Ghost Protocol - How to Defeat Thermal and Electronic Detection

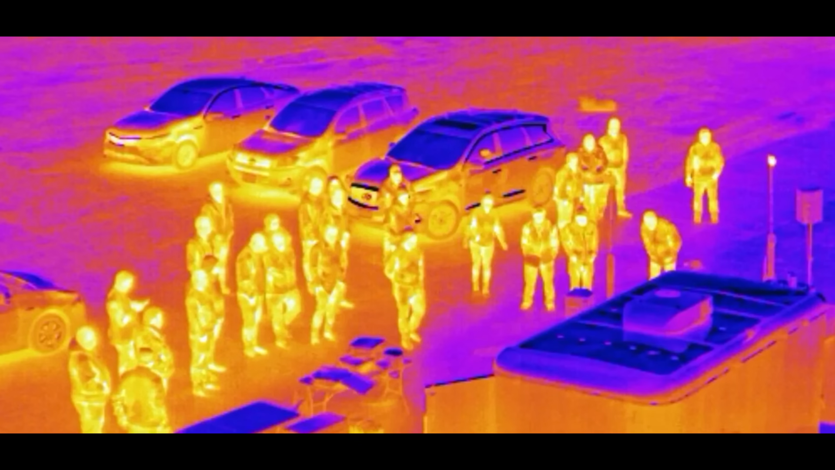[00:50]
First you have to understand the threat. Thermal imagers don't see light, they see heat.
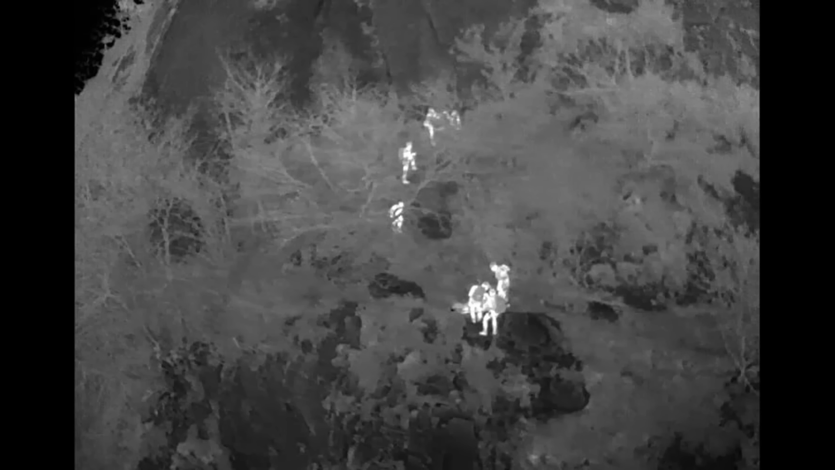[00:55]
Your body, sitting at about 98.6 degrees Fahrenheit,
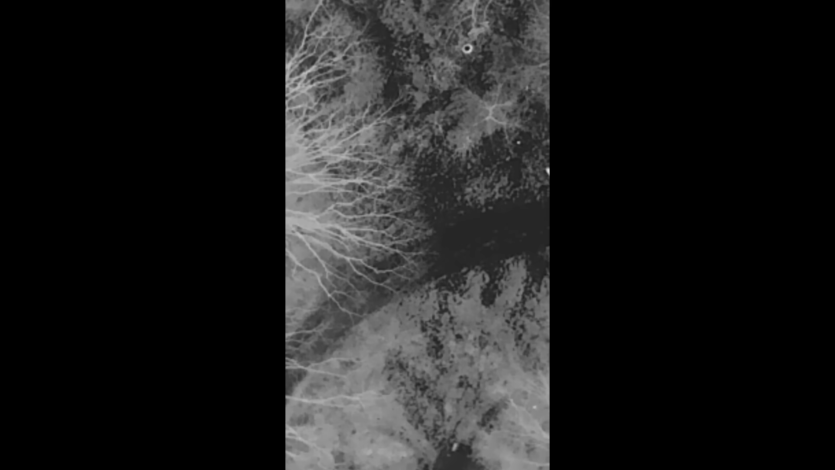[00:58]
glows like a light bulb against a cooler background.
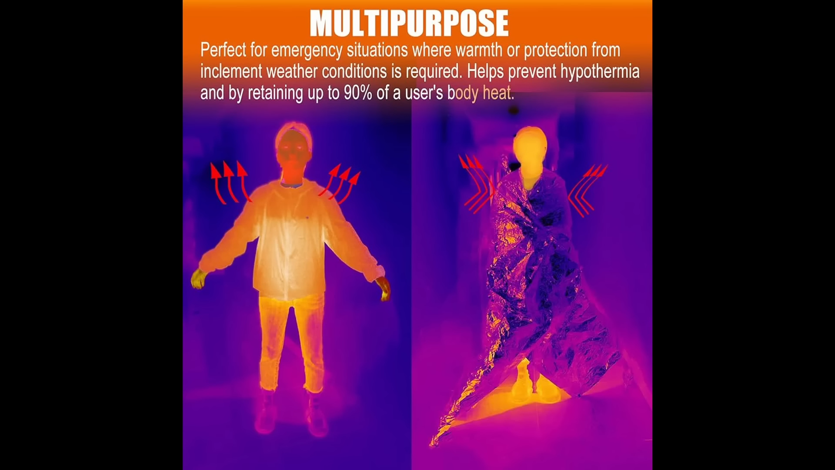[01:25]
These are designed to reflect infrared radiation and they do block your heat signature, but there is a catch.
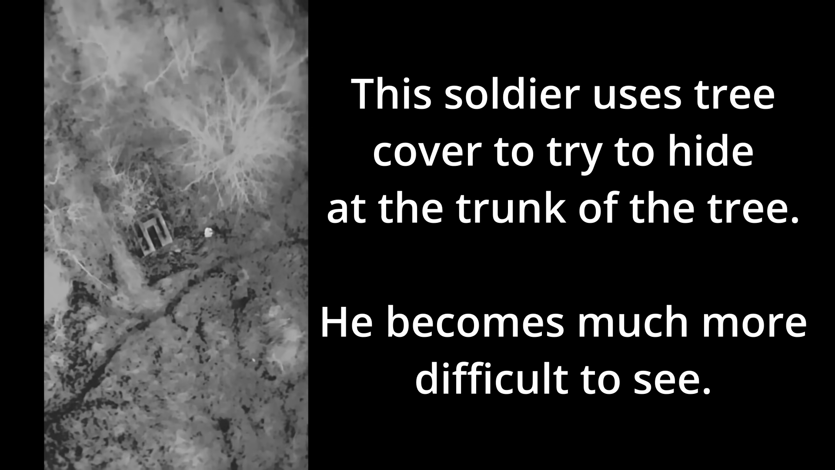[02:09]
Dense foliage, thick trees, and terrain features like hills or depressions can block or at a minimum distort your heat signature.
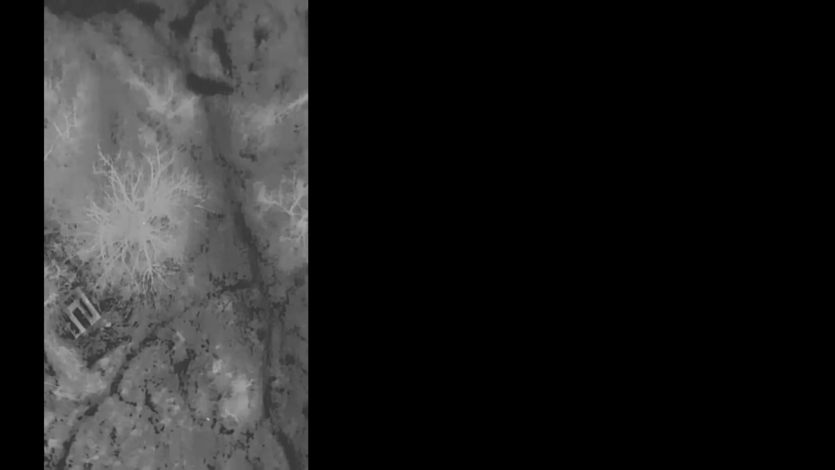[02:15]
Using these natural barriers is one of the most effective ways to mask your presence from sensors overhead.
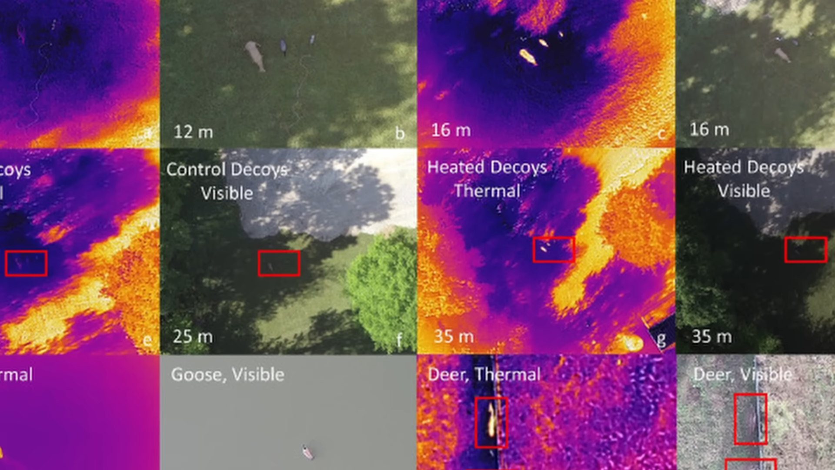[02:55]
There are some more advanced steps that you can take to help reduce your signature on the field.
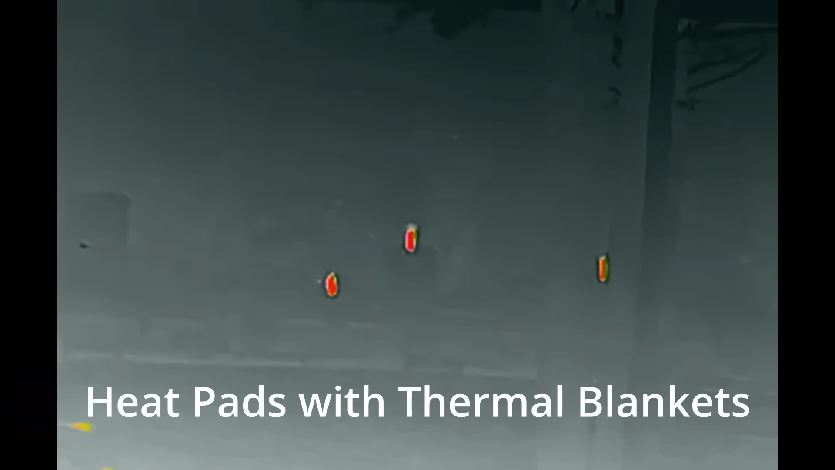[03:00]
First would be decoys and false signatures. If someone is hunting for your heat, give them heat.